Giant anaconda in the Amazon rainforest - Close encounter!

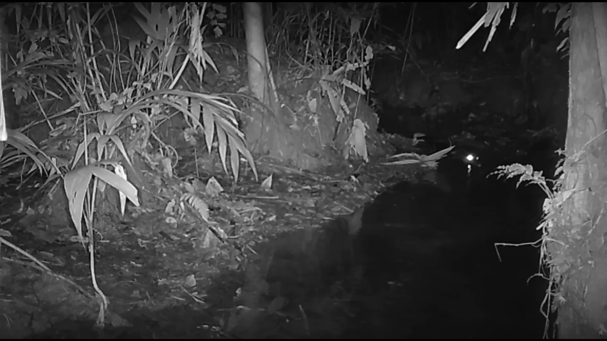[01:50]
it wasn't just the anaconda to be afraid of the dwarf came and was also passing by
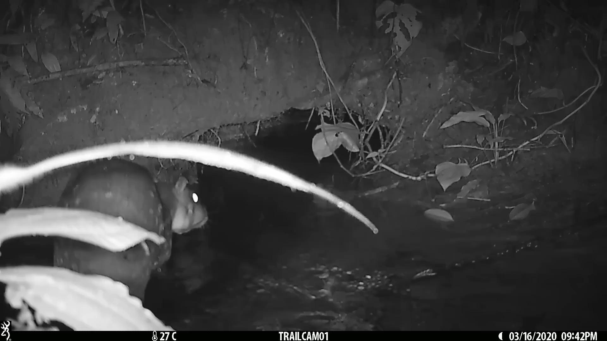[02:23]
ah only an adventurous packer well if that's going in and out of a hole then i doubt there's a huge snake clipping in there